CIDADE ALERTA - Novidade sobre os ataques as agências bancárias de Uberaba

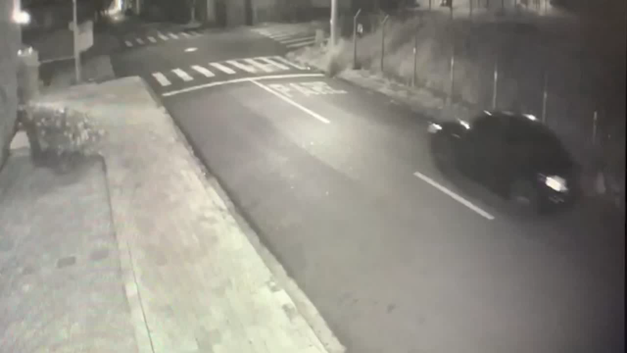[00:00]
As novas imagens divulgadas pela polícia mostram o comboio pelas ruas de Uberaba logo após a troca de tiros com os militares. No vídeo é possível ver os 12 veículos usados pelos criminosos seguindo em fila, alguns com dinamites. No fim, uma caminhonete com os reféns na carroceria acenando com panos brancos como uma espécie de escudo humano para evitar disparos da polícia contra os veículos.